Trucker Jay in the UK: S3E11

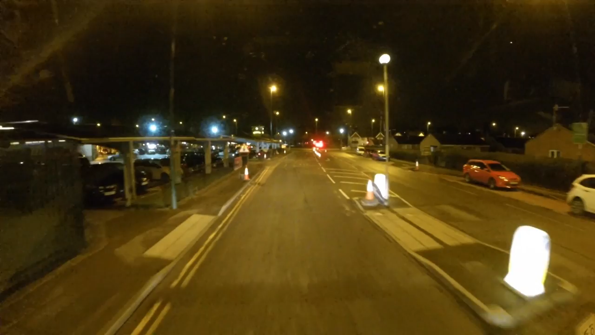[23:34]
Okay, so this is the Travis Perkins I went to the other day, I'm not sure if I got this one on camera the other day, because... Turn left, then turn right.
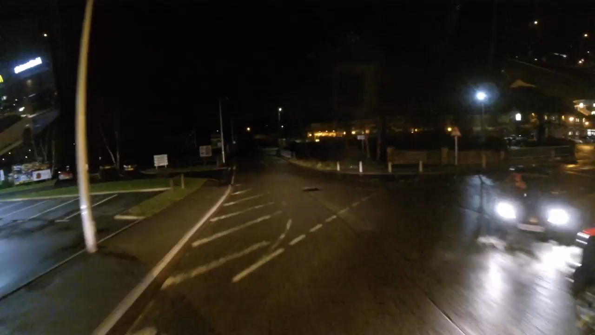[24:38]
Bear right, then bear right. So this is where I'm parking for the nights.
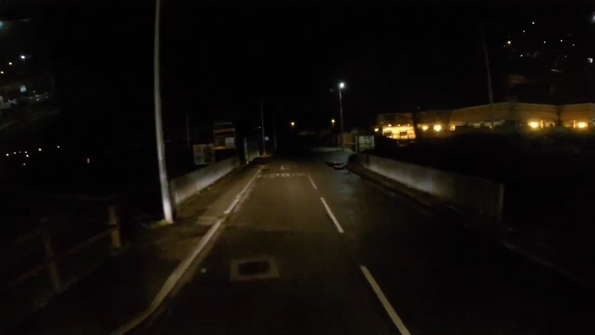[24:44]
Dodgy, dingy place. What's that there? Supermarket. Okay. Morisons. I don't really want to block morisons.